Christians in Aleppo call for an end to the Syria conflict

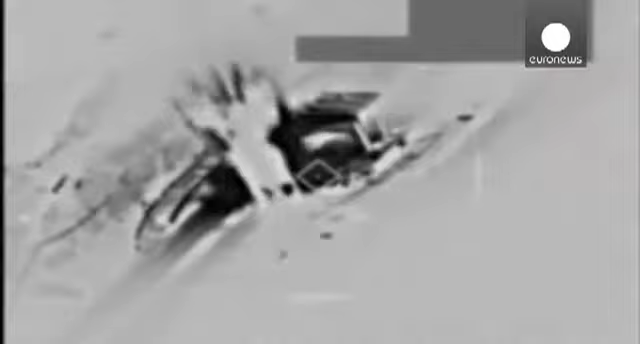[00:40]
On the wider front, pictures released by the US government show coalition airstrikes on areas it says are controlled
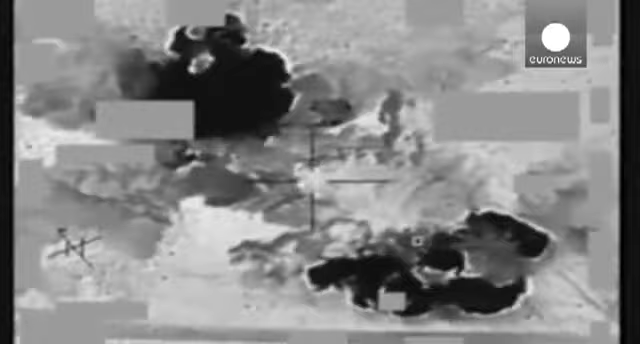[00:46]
by Islamic State militants throughout Syria and Iraq.